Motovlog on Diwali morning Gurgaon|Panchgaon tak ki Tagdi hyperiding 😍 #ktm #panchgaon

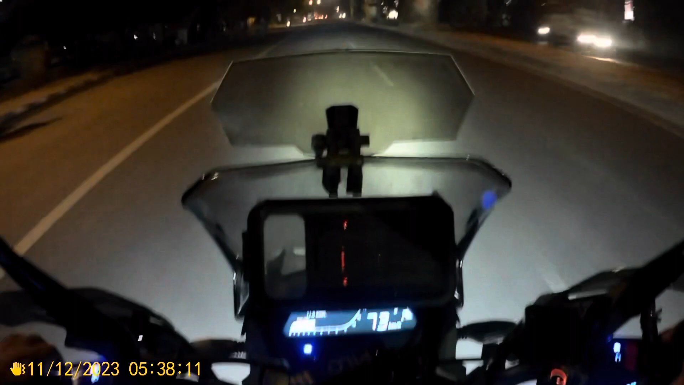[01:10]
जिसको आरसी नहीं चाहिए ना, उसको मैं यही बोलूंगा कि ये वाली बाइक उठा ले। बंदे इतने पंप हो रखे हैं कि हाथ देना पड़ रहा है, वरना एक ना एक घुस जाएगा। लो भाई पावर चेक करो भाई साहब, उठा दी 70-80।